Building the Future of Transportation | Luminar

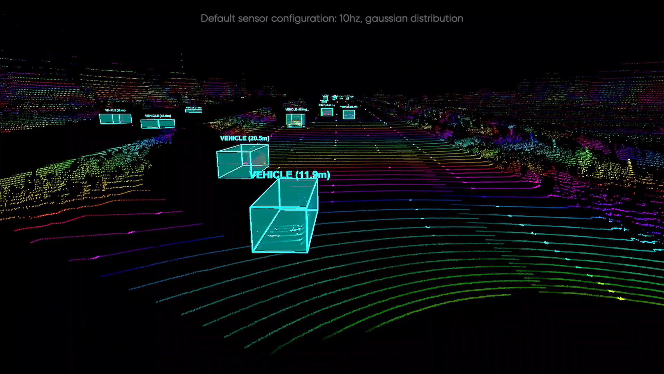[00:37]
That means that you can detect not only that there is a human being here, but also where he or she is moving.